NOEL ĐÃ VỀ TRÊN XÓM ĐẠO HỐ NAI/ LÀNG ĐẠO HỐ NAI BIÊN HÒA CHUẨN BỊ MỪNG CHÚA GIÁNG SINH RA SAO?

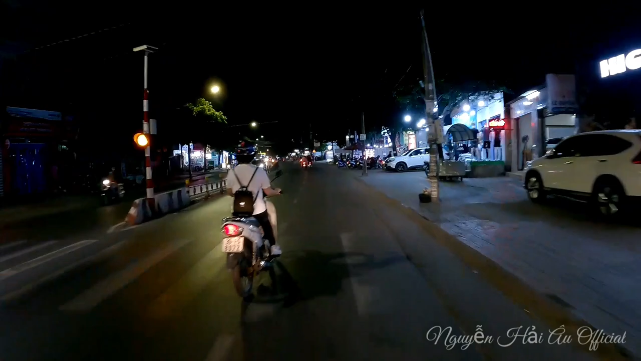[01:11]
Giờ đoạn đường mình đi là đoạn đường Nguyễn Ái Quốc, hướng thẳng về cầu Săn Máu, ra chợ Sạch và ngã và công viên 30 tháng 4. Đấy. Thì xóm đạo Hố Nai thì có rất là nhiều các nhà thờ, mà nhà thờ nào nấy cũng rất là đẹp. Nên hôm nay mình có dịp đi ra đây, mình muốn quay lại một số hình ảnh về các nhà thờ ở xóm đạo Hố Nai để chia sẻ với quý cô chú anh chị và các bạn.
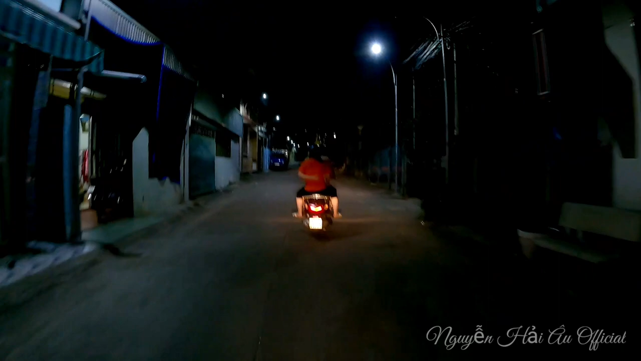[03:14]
rất là đẹp luôn, nhìn thấy rất là ấm áp.
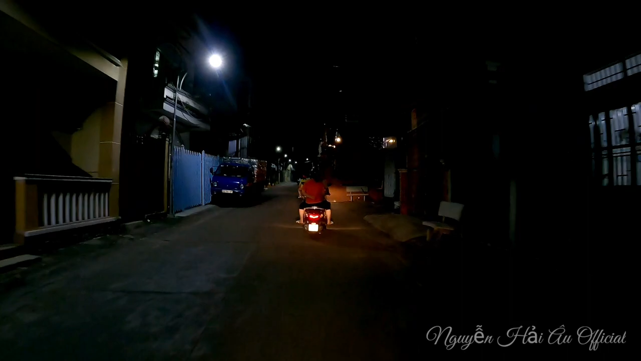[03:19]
Rồi, qua cái đoạn đường này là tới nhà thờ giáo xứ Ba Đông.